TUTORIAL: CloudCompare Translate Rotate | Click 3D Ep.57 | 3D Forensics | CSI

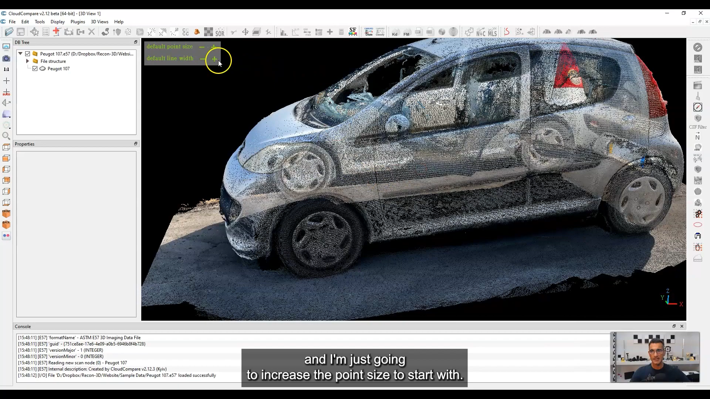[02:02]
I'm just going to increase the point size to start with.
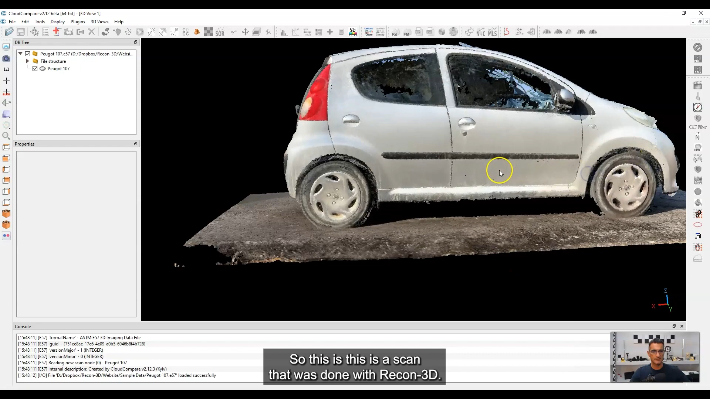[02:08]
Okay so this is a scan that was done with Recon 3D. Okay pretty simple scan.
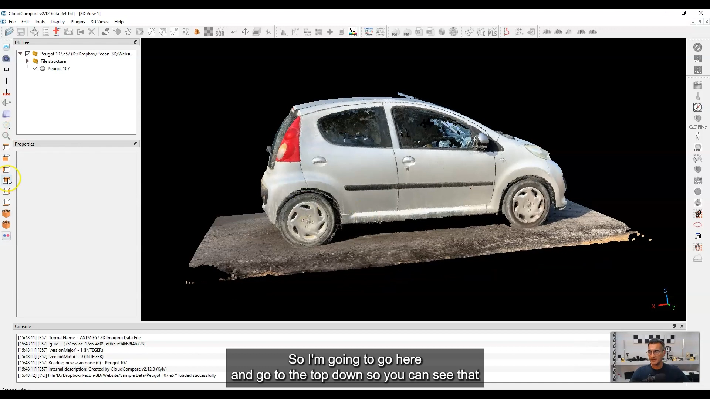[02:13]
So I'm going to go here and go to the top down so you can see that this is squared sort of laterally here in the view on my screen but maybe what I want to do is I want to align the front axle with the x-axis here.
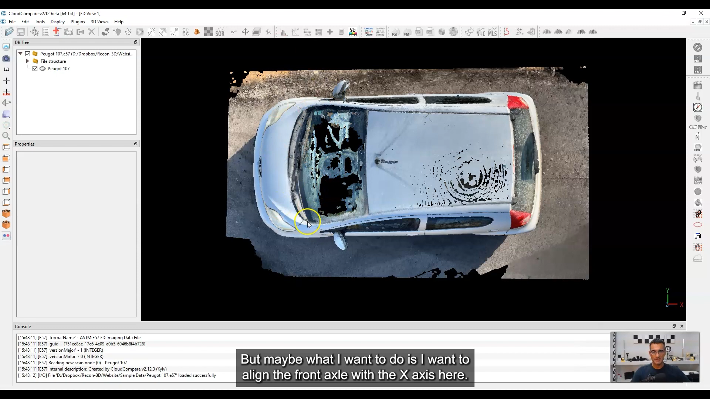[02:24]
Okay so it's rotated 90 degrees from that position at the moment. So there's a couple of things that I do right after that. So the first thing I'm going to do is I'm going to go to an orthographic view.
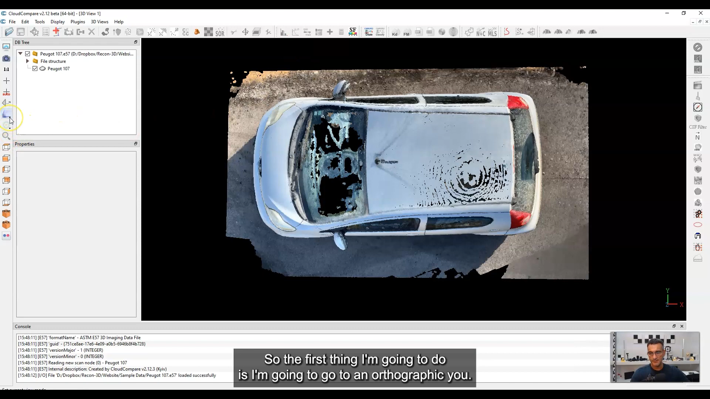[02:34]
So if I click on this icon over here and I go to orthographic view you'll see that the screen changes.
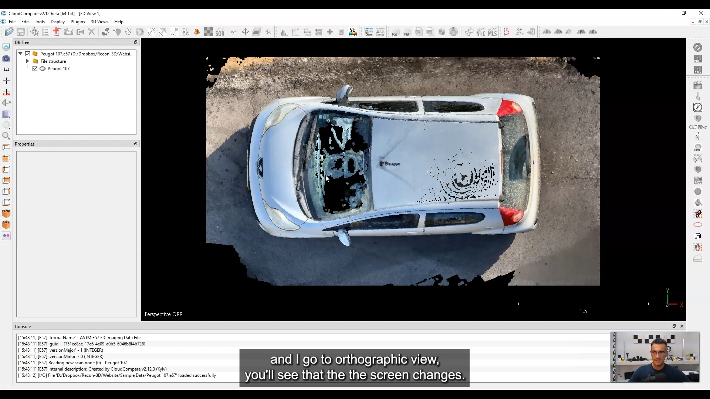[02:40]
Okay the way that the view is if I click on the object or perspective mode
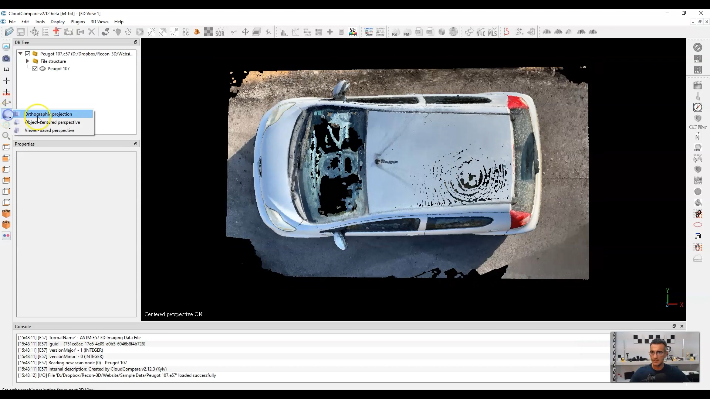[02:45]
and then go to orthographic you see that there's a small shift and that's because the roof of the vehicle as it's closer to us would appear larger than things which are farther away. But in an orthographic view that's not what happens. Okay everything is sort of scaled to their real world coordinates. So if I go to the perspective view you'll see that things got wider at the closer to us and then if I go to orthographic everything snaps back.
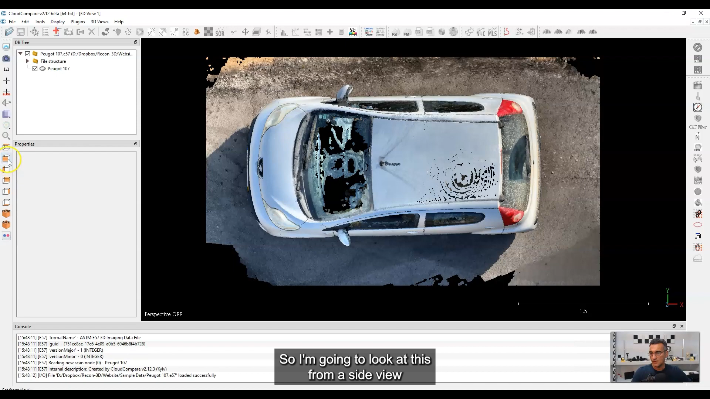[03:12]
So I'm going to look at this from a side view and you'll see that there's something going on here.
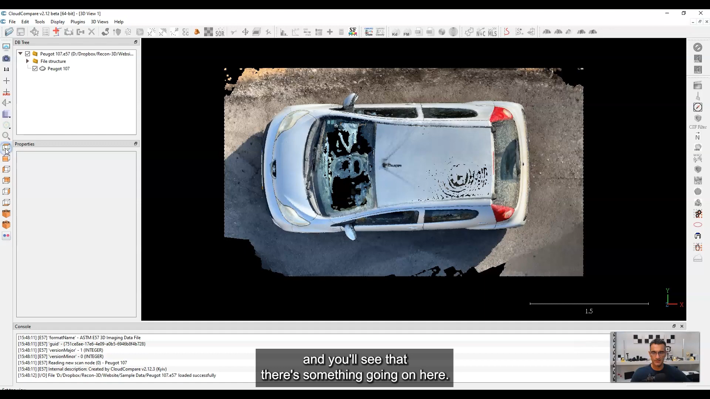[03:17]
Okay so this is on level. Now surprisingly the Recon 3D app actually does a really good job of determining which way is level or which way is up and in fact this was done on a hill. So the gravity or the position of which way was up is is true.
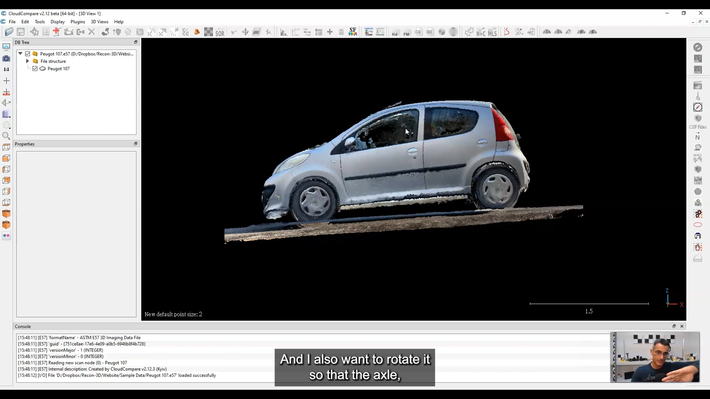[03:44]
The roadway is more level and I also want to rotate it so that the axle, the front axle here is aligned with the x-axis. So I got to make some changes. So let me go back to the top down view.
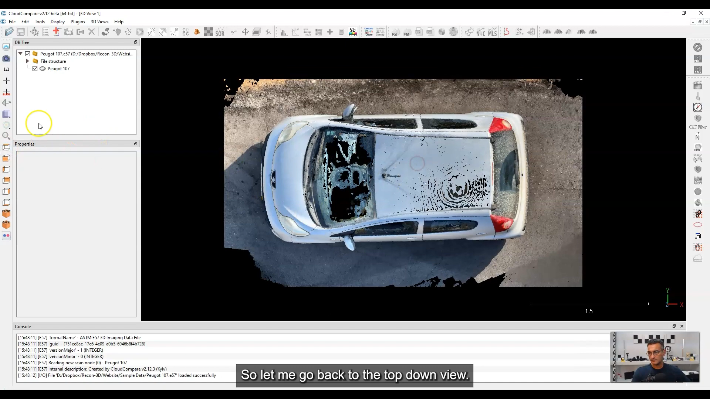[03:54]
Make sure that I'm in orthographic. Yes I am. So the first thing we're going to do is we're going to use the translate and rotate tools.
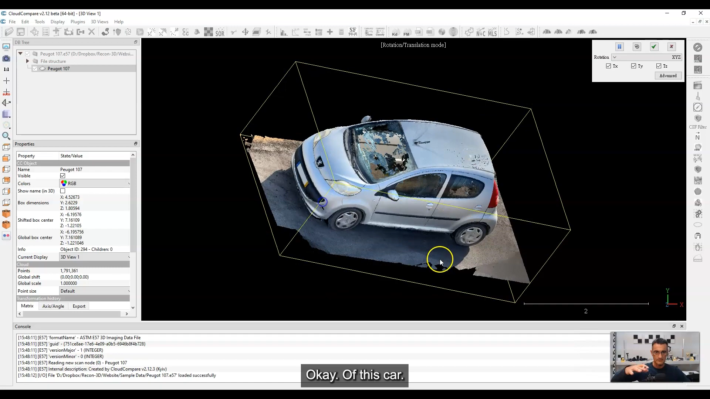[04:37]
Okay of this car. It's being rotated all over the place. So this is not what I want for sure.
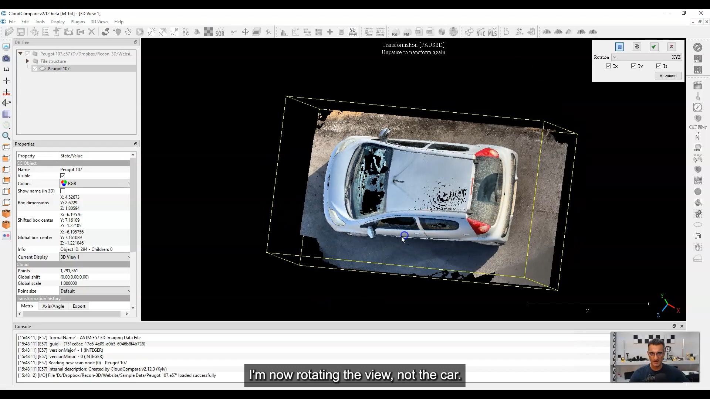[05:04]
So now I'm rotating the view. So if I go to a top down now, this is the top down view.
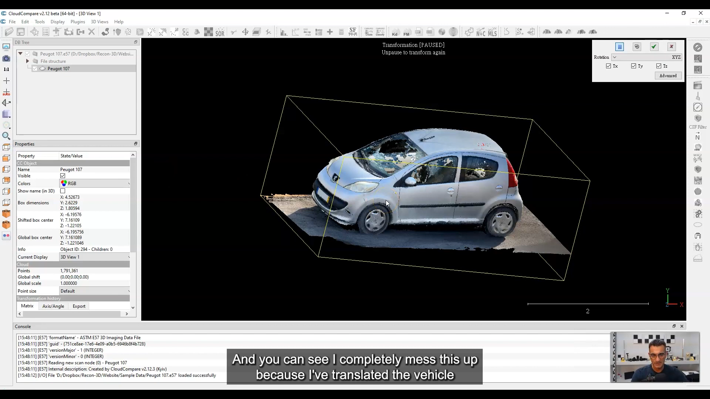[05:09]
And you can see I completely messed this up because I've translated the vehicle into sort of a different orientation. Now I'm not going to keep any of this. I'm going to do this again. That was just for demonstration.
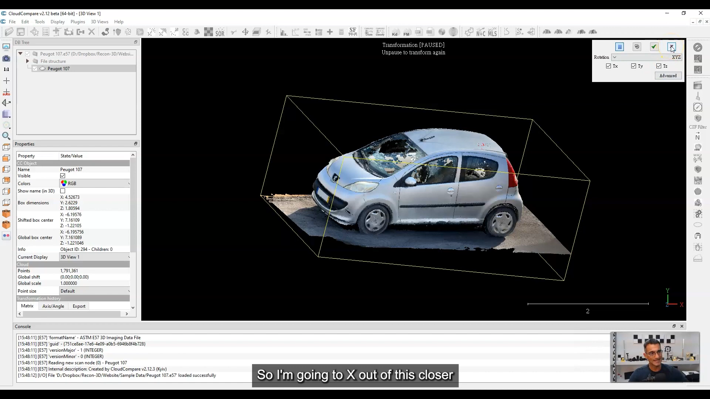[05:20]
So I'm going to x out of this, close that, and you'll see it pops back into the top down view. So let's start this again. Puget 107. I'm going to hit that. I'm going to go to the translate.
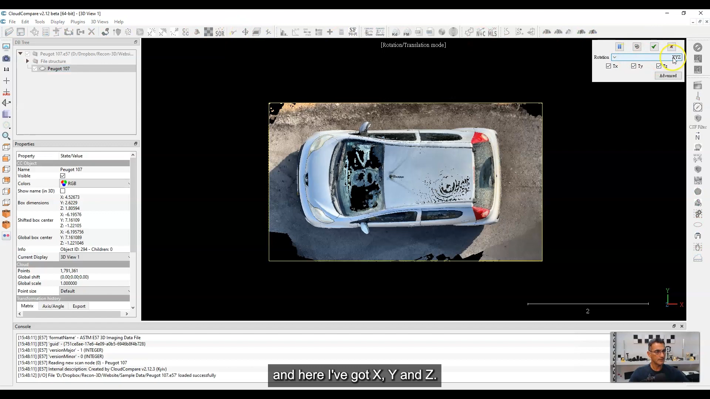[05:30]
And here I've got x, y, and z. So there's a drop down here. And if I go to just the z, what I'm going to be doing is being able to rotate around the vertical axis. And I think that's what I'm going to do here.
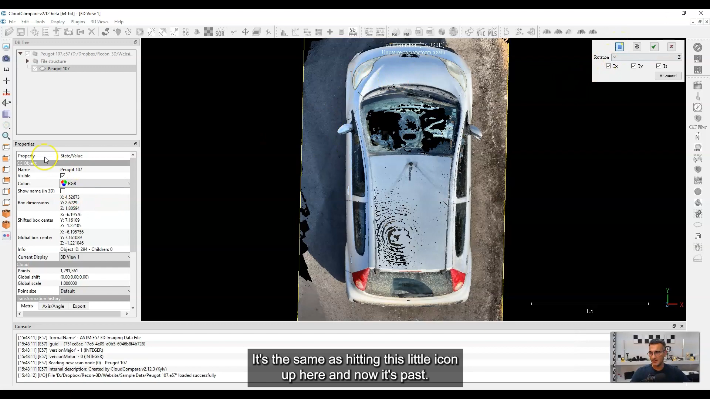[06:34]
But what I need to do is I want to look at it from the side because I want to level the vehicle as well. So I'm going to go and pause this. I'm going to hit the space bar. It's the same as hitting this little icon up here. And now it's paused. And I'm going to look at this from the side now. Okay, so you'll see that this is, I probably have to rotate it because you can see the vehicle is not level.